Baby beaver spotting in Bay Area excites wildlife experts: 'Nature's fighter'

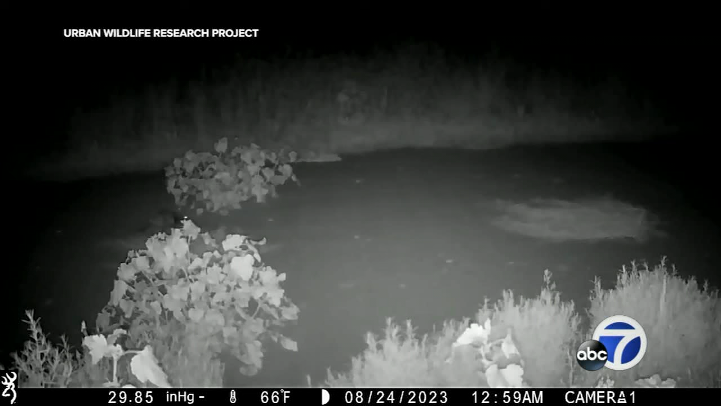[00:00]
This small ball of fuzz you see scampering across is a big deal for wildlife experts. That little beaver, boom, boom, boom, boom, went down there.